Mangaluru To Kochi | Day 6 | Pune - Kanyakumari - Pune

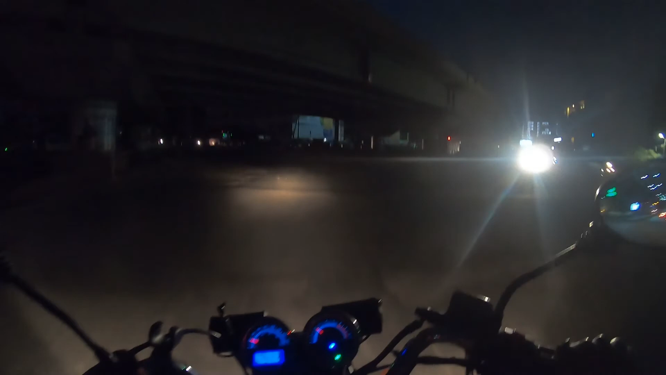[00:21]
ये ब्रिज क्रॉस करके इमीडिएट राइट लेंगे तो हम लोग पहुंच जाएंगे मैंगलोर हाईवे पे।